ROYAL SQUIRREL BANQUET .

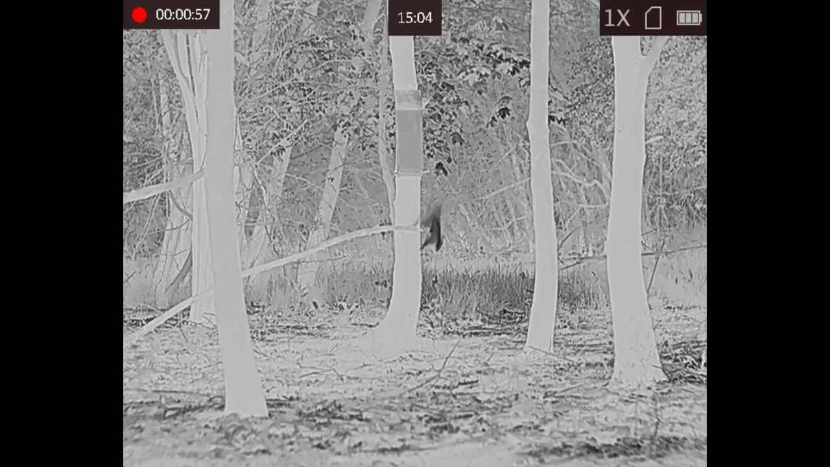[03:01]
video keep watching top left-hand corner keep watching
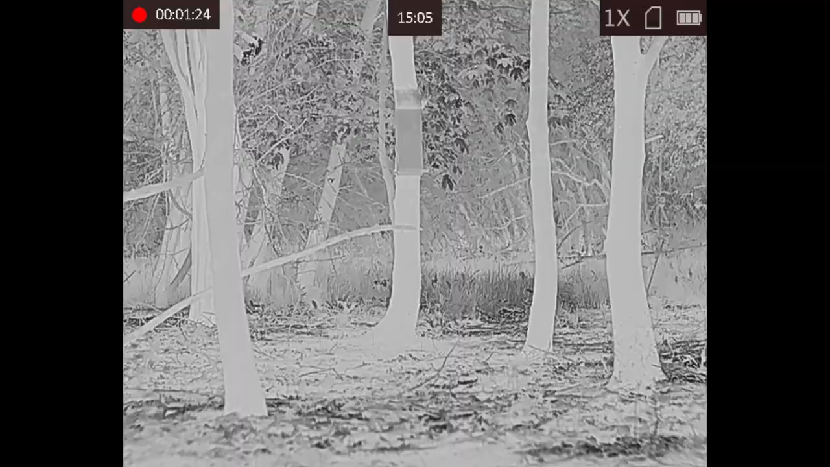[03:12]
there he goes at least let him have something to eat